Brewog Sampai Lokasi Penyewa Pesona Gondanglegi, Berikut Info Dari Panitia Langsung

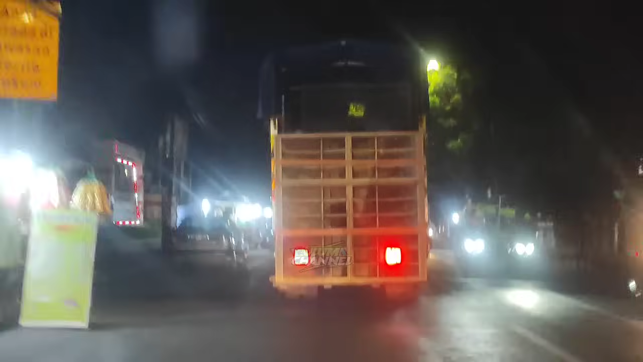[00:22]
Bentar lagi sudah sampai Bondang lagi.
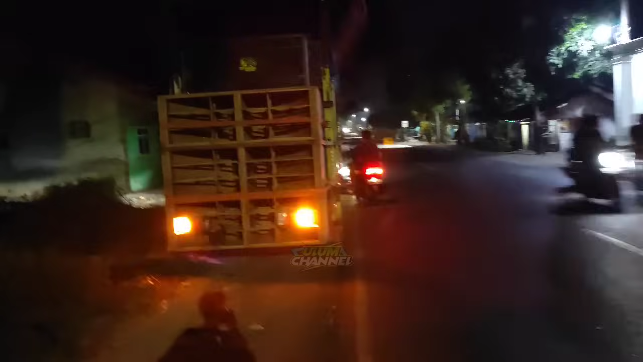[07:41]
Ini sudah sampai Lur di lokasi penyewa Gondang Legi.